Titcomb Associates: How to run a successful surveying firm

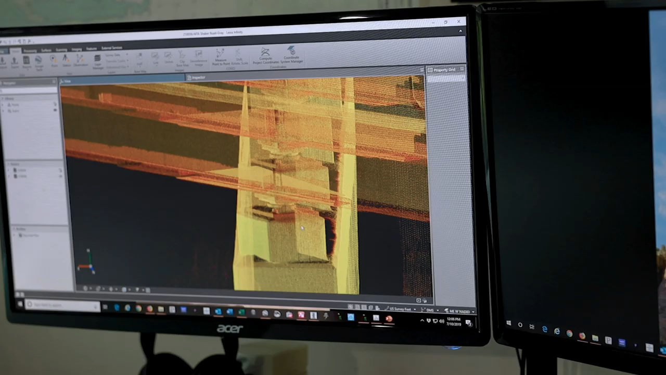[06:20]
And so I processed the data traditionally.
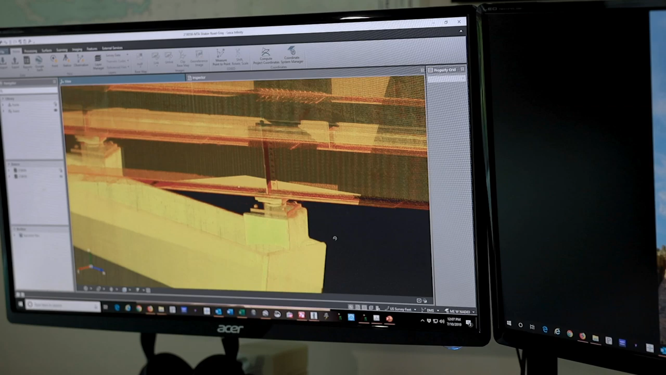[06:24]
I extracted features from the point cloud, put them into CAD, created a plan.